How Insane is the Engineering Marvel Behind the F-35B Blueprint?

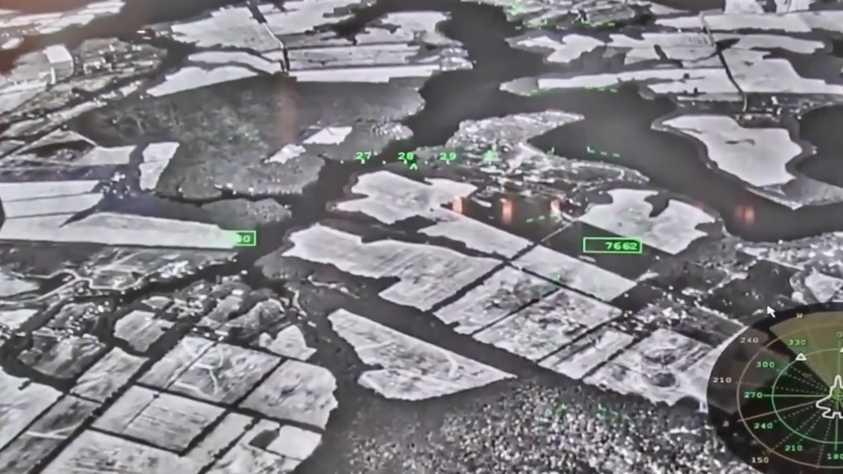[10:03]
Unlike traditional HUDs, this system provides real-time information,
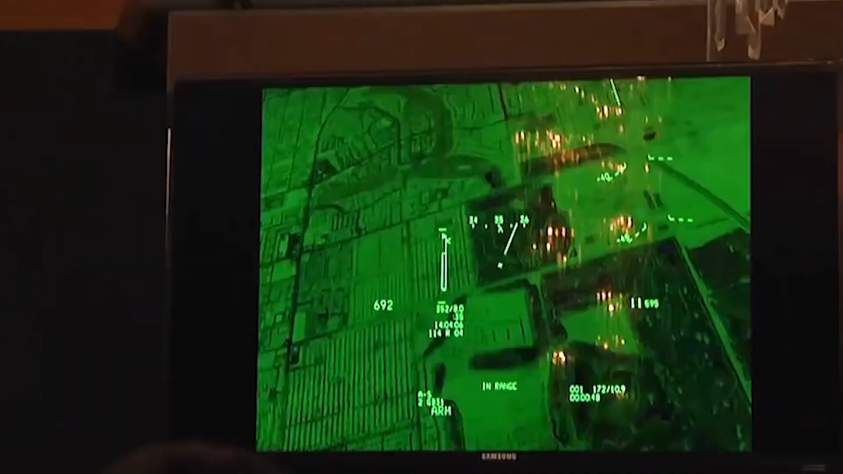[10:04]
including X-ray and night vision, enhancing situational awareness.